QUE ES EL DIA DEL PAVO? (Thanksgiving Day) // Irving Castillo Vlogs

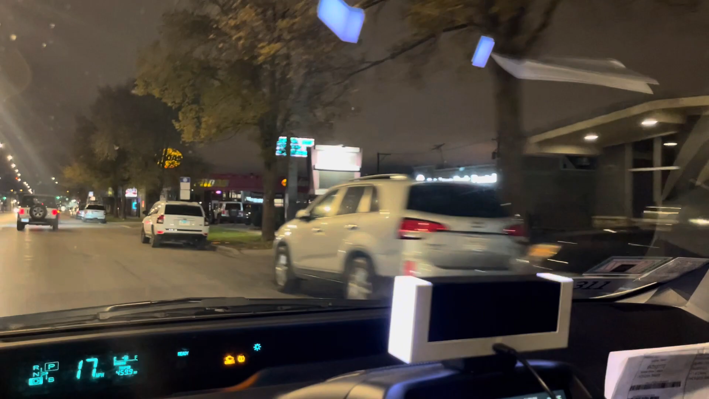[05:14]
Porque, pues, algunos van con una persona, van con otra persona. Y pues ya, así más o menos es como sucede. Y miren, aquí está la Walgreens. ¿Qué es lo que les digo? Miren, ya está ahorita cerrada la tienda.